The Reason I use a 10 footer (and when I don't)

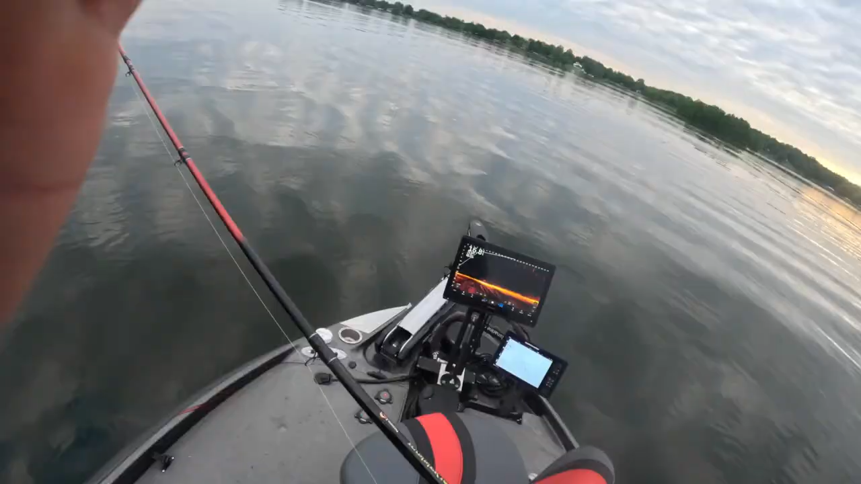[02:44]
now we caught that with a paddle tail and one of the things i love the most about this hammer 10 is the ability to really cast small baits so this is a 1 30 second ounce hair jig extremely small and even though the hammer 10 is robust it truly is it's a it's a it's it's mint so you don't have to worry about the tip breaking and all that other stuff what we put into the tip allows you to truly cast this guy with any size bait this is a this is
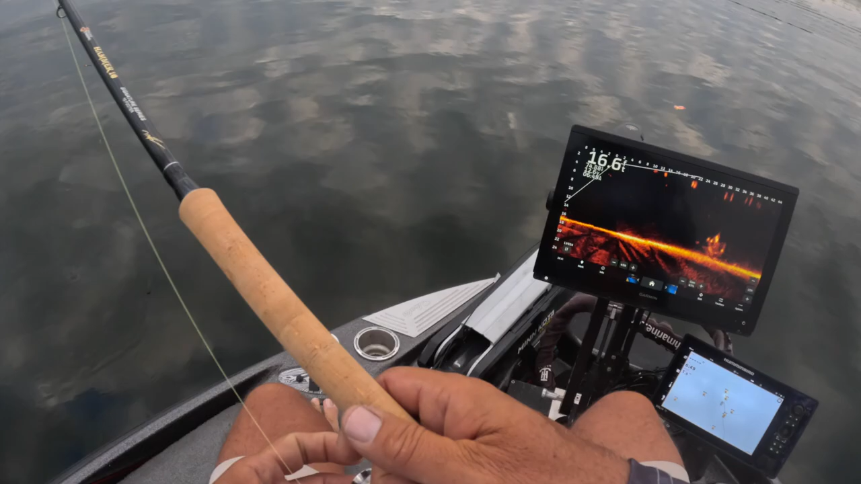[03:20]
30 feet out there and we're going to flip this 1 30 second out there this is an extremely small bait there it is coming down on the pile went out there about 32 feet that is a slab baby and that is on that 1 30 second ounce jig